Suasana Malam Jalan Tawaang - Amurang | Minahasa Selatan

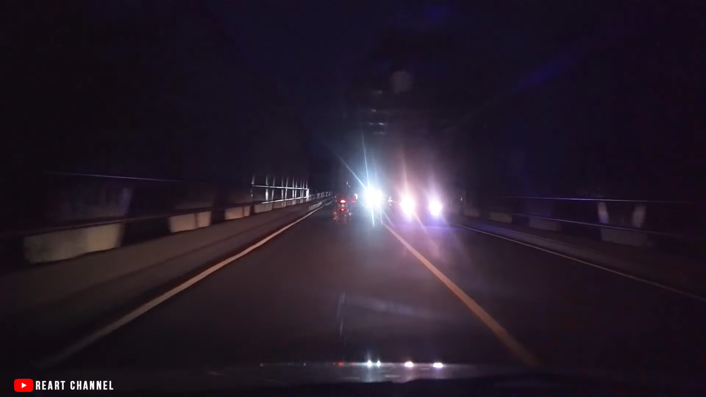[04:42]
Sekarang ini saya udah memasuki pusat keramaian di Amurang.
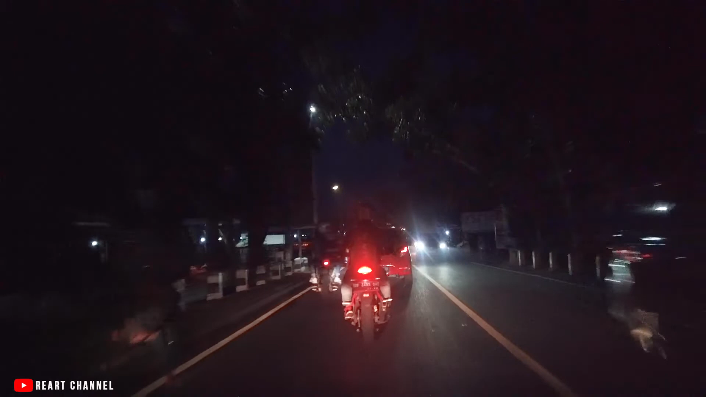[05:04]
Cuman nggak boleh lurus ya.
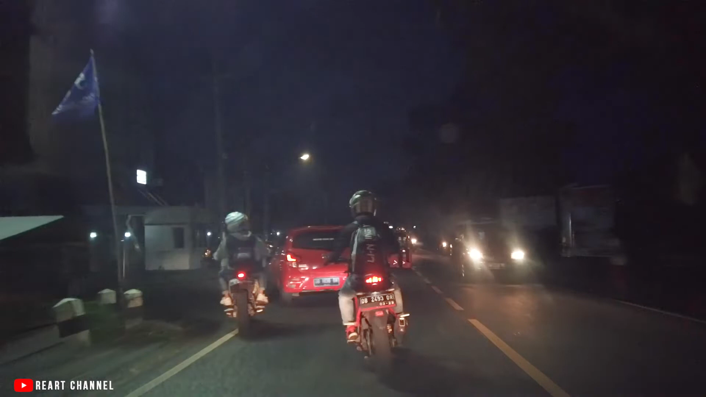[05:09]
Mungkin ada acara. Seharusnya saya lurus ke sana, cuman mungkin ada acara ya.
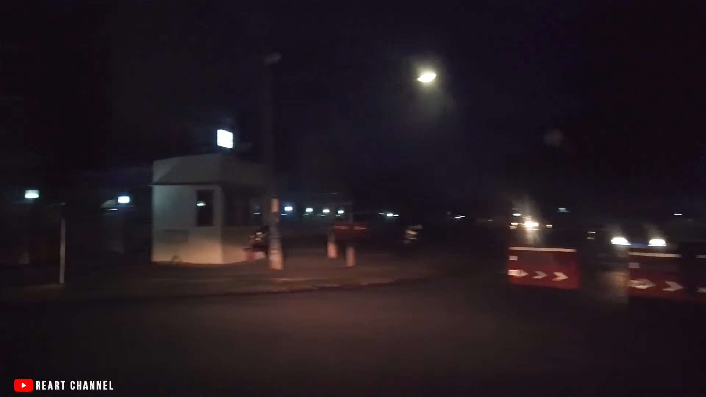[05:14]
Sekarang ini kita mau lewat belakang, berarti saya lewat di daerah pasar.
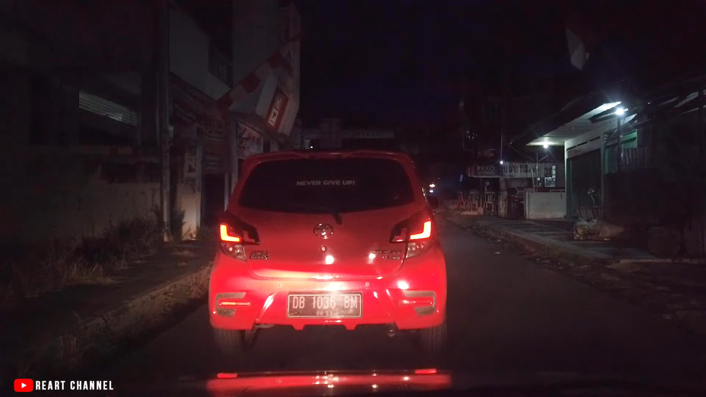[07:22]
Aduh, macet juga. Saya sengaja bikin video ini karena saya belum pernah lewat sini ya, untuk mengambil gambarnya gitu. Nah, tadinya saya harusnya dari sebelah kanan,
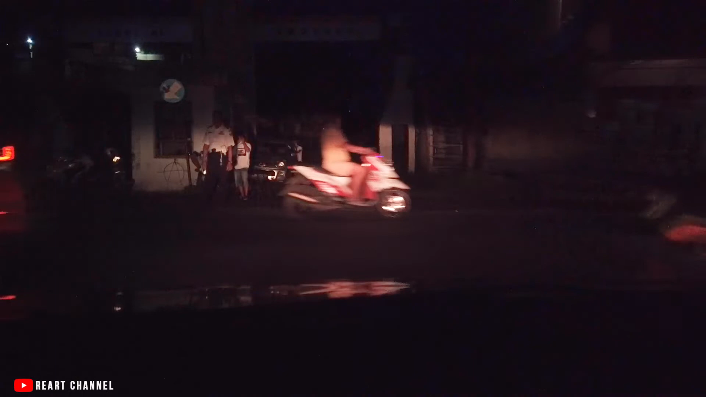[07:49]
dari lewat kanan sana teman-teman, tapi karena ditutup mungkin ada acara, akhirnya tembusnya sebelah sini.
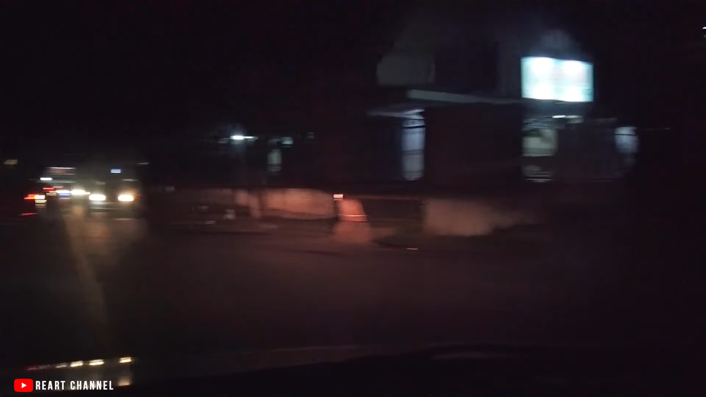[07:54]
Di sini ini pusat keramaiannya di Amurang sini teman-teman. Jadi di sini ada pertokoan yang ya lumayan apa ya, lumayan padat ya, karena di kanan kiri jalan juga berjajar pertokoan-pertokoan yang cukup lengkap. Nah, ini kalau sebelah ke kiri sana itu ke pasar namanya. Nah, kita lurus saja karena kita akan menuju Kota Manado.
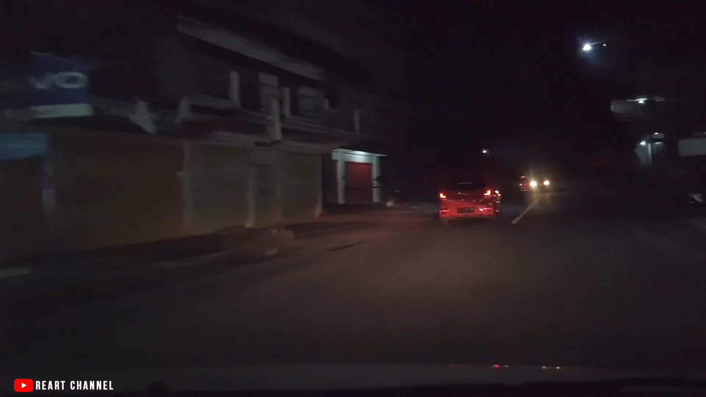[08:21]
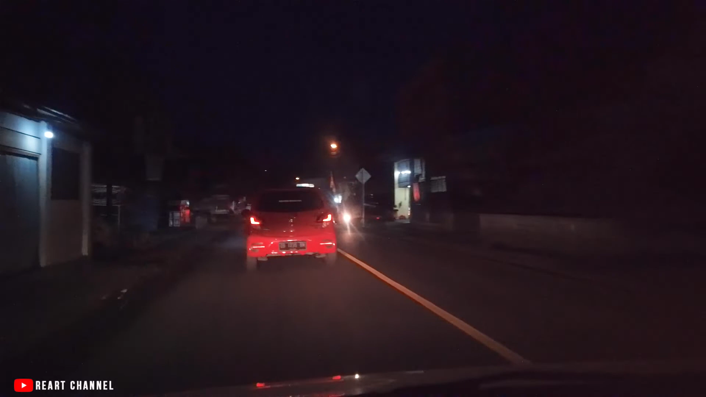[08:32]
Di sini lebih padat lagi. Di sini ini banyak sekali yang jualan makanan.
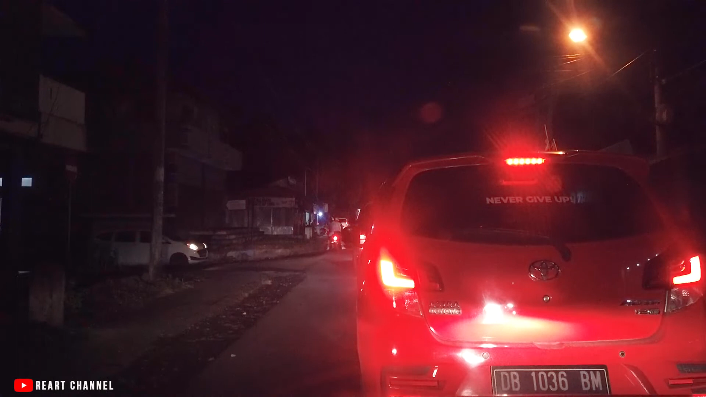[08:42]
Kanan kirinya jalannya banyak penjual-penjual makanan di daerah sini. Dan ini ya memang pusatnya Amurang itu ya cuma di sini gitu teman-teman.
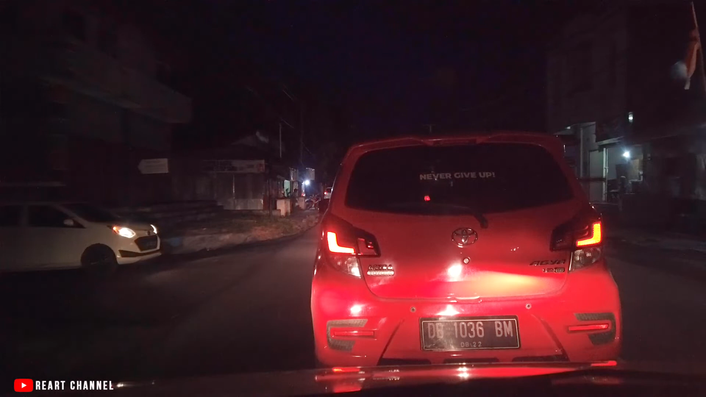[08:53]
Karena kesana terus itu sudah daerah perkantoran, makanya tidak begitu padat. Bisa kita lihat ini kanan kirinya juga banyak yang jualan. Biasanya kalau malam begini ini kebanyakan ya penjual-penjual makanan.
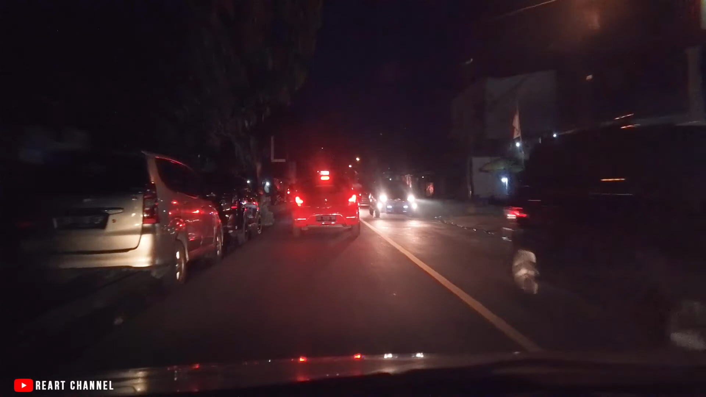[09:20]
Ramai juga. Jadi meskipun di apa daerah ya, tapi ya padat juga. Kendaraan yang lewat itu lumayan banyak gitu di Amurang.